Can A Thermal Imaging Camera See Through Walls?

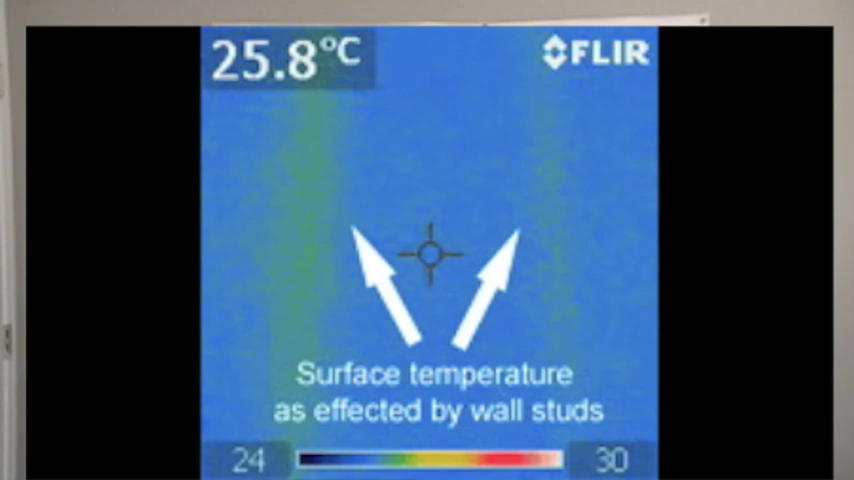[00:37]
On screen: spot 25.8°C
That's all it's going to show, and if the stud is cooler over time, that'll make the wall cooler in that spot.